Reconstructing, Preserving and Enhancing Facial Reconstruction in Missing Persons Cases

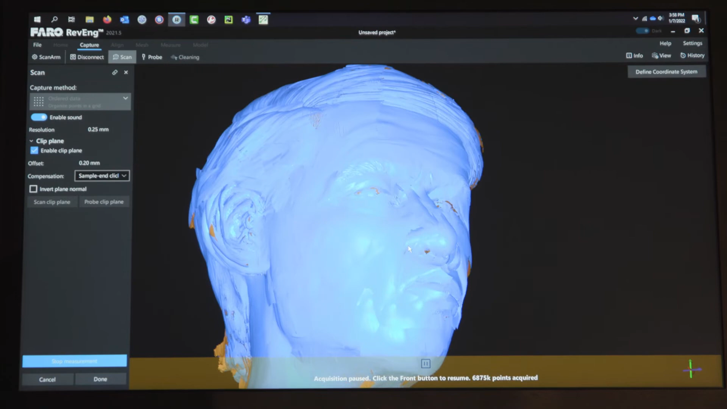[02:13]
Having that 360 view, it tells a more complete picture of how this person looked in life.